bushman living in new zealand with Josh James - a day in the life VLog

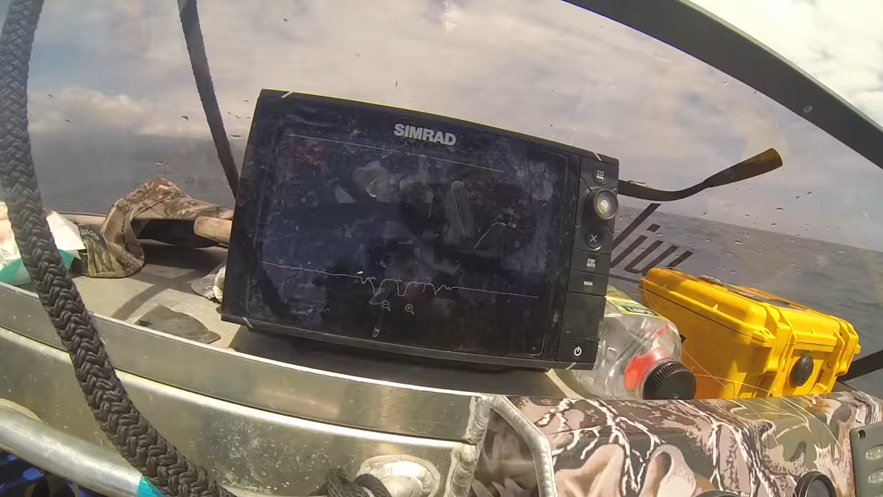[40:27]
Oh, there's fish down there. We don't quite have enough line to get to the bottom,
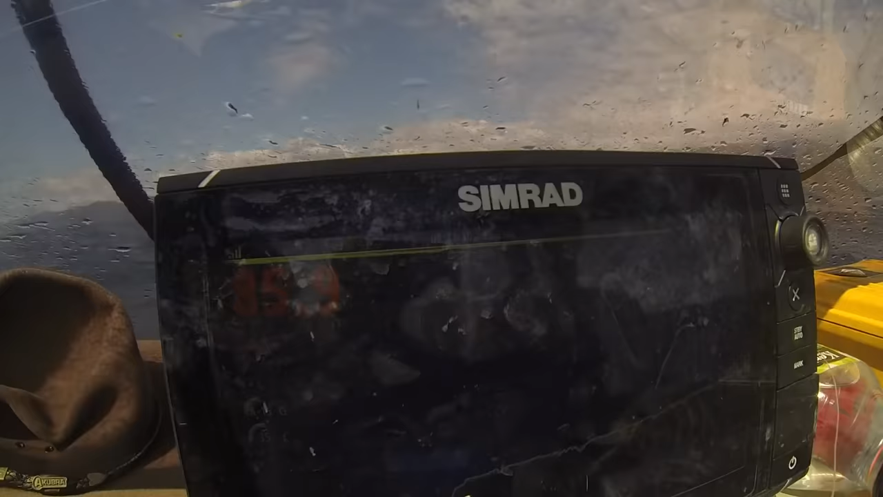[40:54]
It's looking a bit better. 85 metres. Oh, there's a fish right down there at 82 metres.